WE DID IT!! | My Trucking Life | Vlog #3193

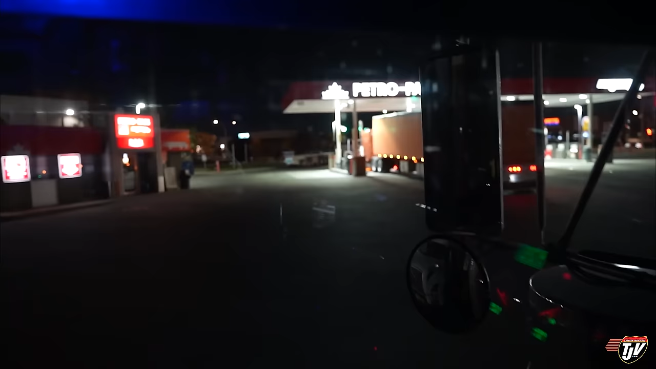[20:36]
with his axles slid all the way back. And he's having a good old time doing it, so. Maybe he's gonna stop there for night, and maybe he's happy with being parked there, which is fine, he's out of the way. Man, slide those axles up, what are they doing all the way to the back? You know what I'm saying? Why make it so hard on yourself?